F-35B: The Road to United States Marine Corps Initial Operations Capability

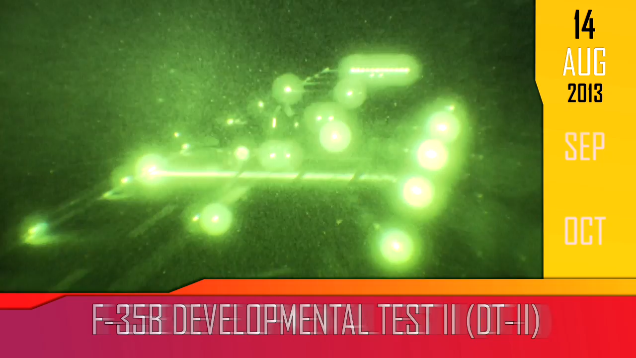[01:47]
so the ability to operate this aircraft from these kind of ships in a nighttime environment is critical for Marine Corps IOC.